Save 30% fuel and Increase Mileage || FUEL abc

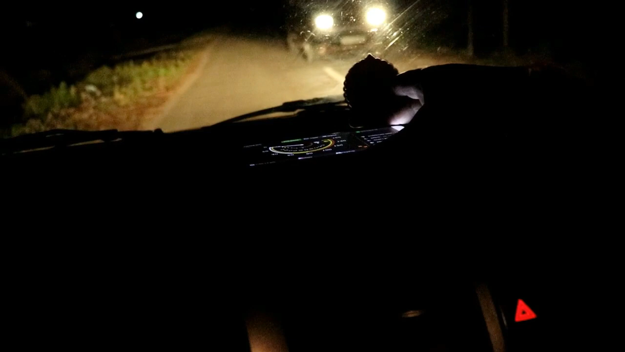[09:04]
The reflection is on the car's windshield It
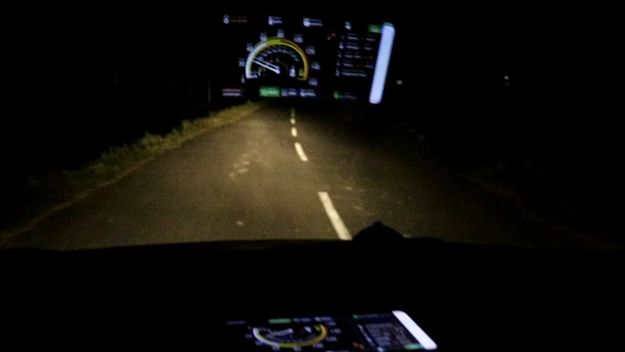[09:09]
will show speedometer at night It will show good There